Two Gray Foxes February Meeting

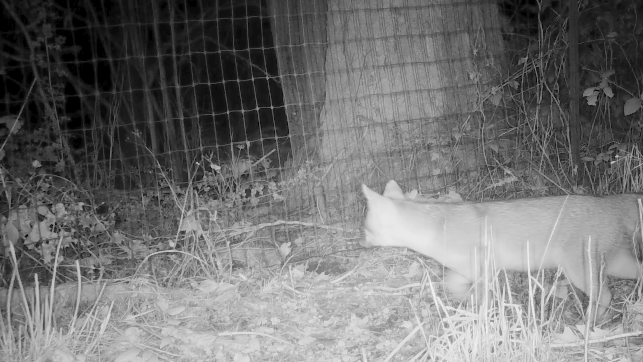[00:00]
Last spring we had a little black bear bird feeder problem that I documented with a newly purchased trail camera. Well, I've been putting that trail camera to work nightly ever since, watching possums, skunks, deer, coyotes, foxes, and even that black bear once in a while. But something special happened in February that I'm sharing here. I've watched at least three different foxes at this well-traveled under fenced crossing,
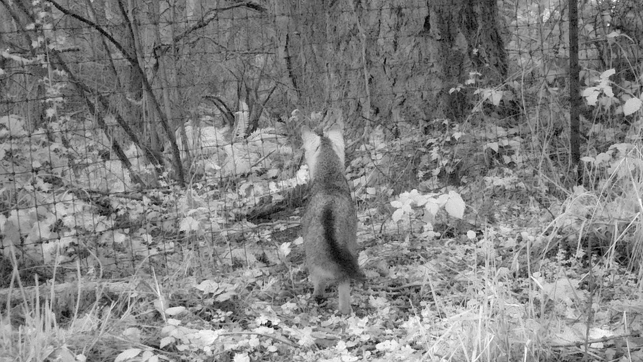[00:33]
and this one is really interested in something on the other side. It's fox mating season. . . . . . . . . . . . . . .